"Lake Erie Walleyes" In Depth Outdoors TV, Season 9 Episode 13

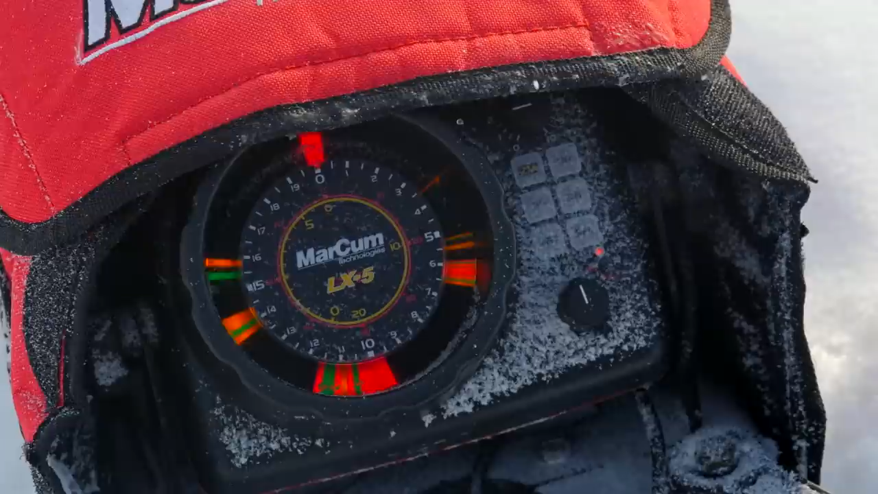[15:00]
Here he comes. Oh yeah. Holst, I think I got a good one here. I'm coming, Cam, I'm coming. Over.